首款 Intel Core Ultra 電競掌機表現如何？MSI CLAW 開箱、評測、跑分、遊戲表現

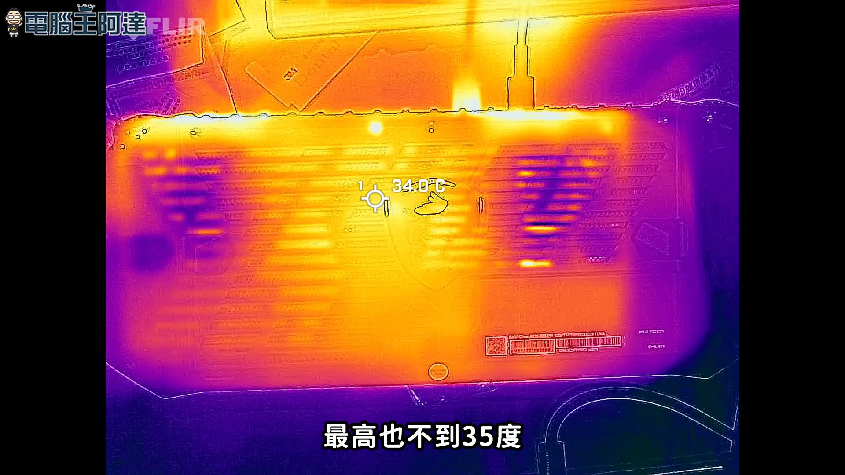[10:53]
On screen: spot 34.0°C
理器最高溫度是91度但機身的溫度最高也不到35度Cloud的記憶卡的位置雖然也是放在觸控口附近不過因為溫度很低所以
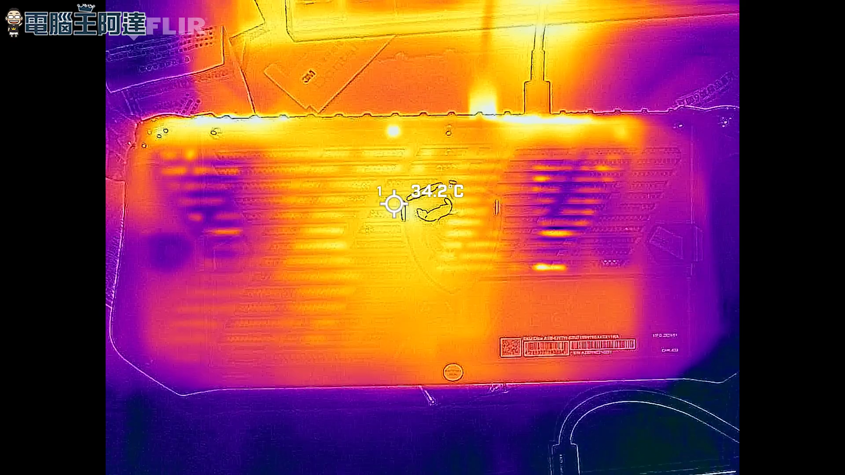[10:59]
應該不太會發生像油上燒記憶卡的那種狀況發生